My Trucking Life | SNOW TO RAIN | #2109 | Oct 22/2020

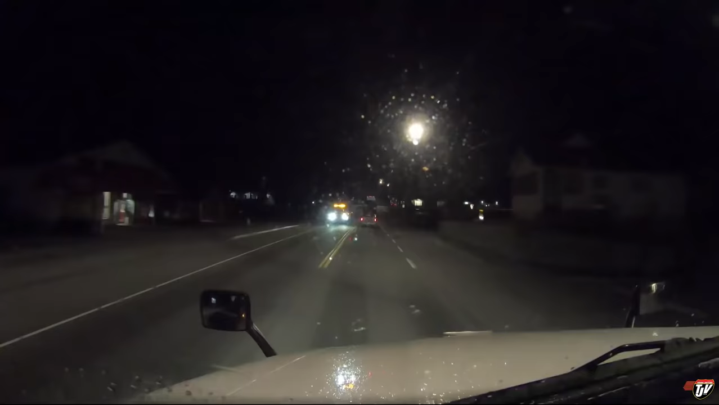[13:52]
Oh, what a day, what a day, and we're not even done yet.
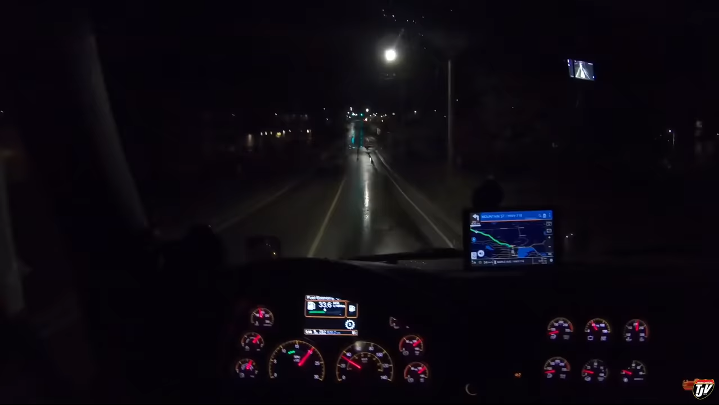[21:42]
We're in Halliburton, Ontario. Still above 50 miles, or I mean, 80 kilometers from where we need to be. Everything is dark, deserted. Everyone's going to sleep. I guess it's not deserted. People are just sleeping, you know, like humans do. Is this car parked there? 200 meters. Turn left on. Mountain Street. Highway 182.
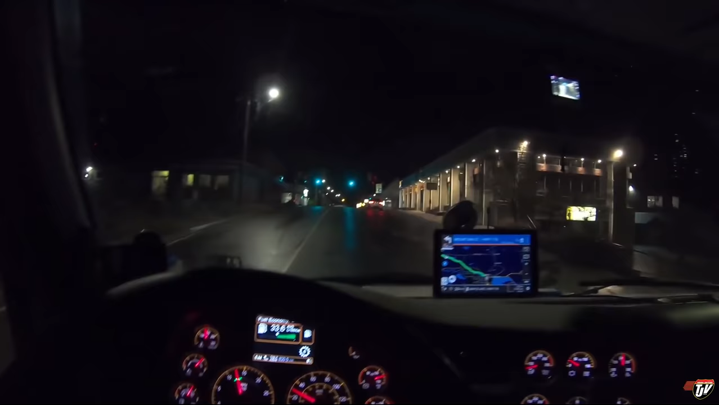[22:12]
Oh, he's parked there. I have to drive past him. Okay. I've never been in this town before. Is this where I need to turn? I'm going straight through. Does that suppose to turn there? That guy's got his high beams on.
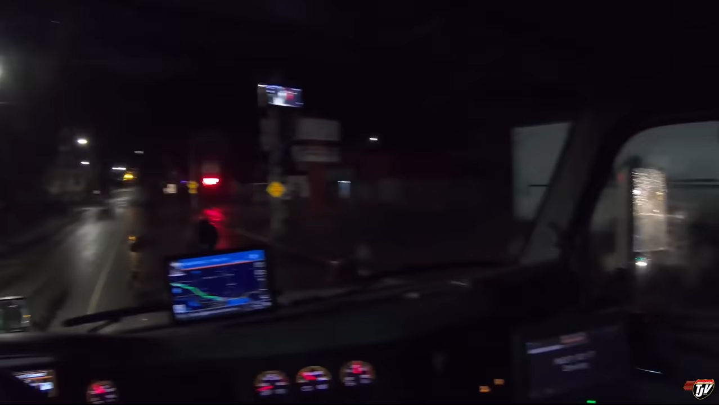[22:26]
Why do you got your high beams on in town, man? 118. Here we go. Here we go. This is where we turn.
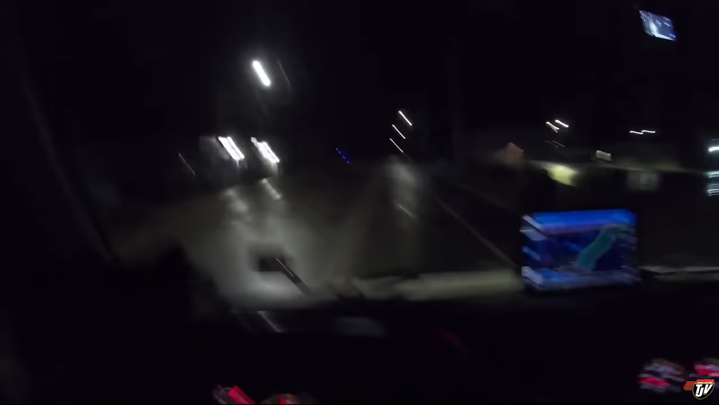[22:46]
Hey, look, a tank. Continue on this road for 23 kilometers.
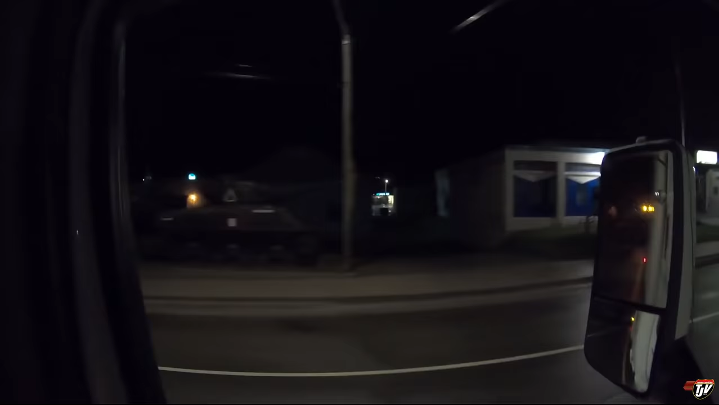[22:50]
I got a tank in this town. That's cool. Easily, you see that?
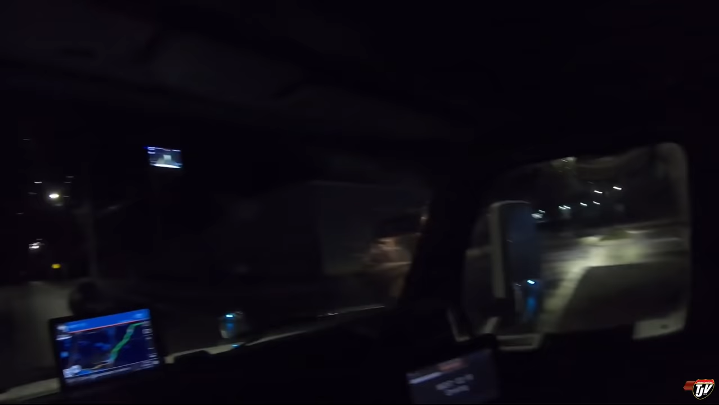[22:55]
There's a tank. I want a tank. That'd be awesome. Can you imagine the vlogs I could make on that? Am I on the right road? This looks like a very narrow road. I know it's very dark. You guys can hardly see anything. Just have to hope for the best, I guess, eh? I can hardly see anything. And I'm driving.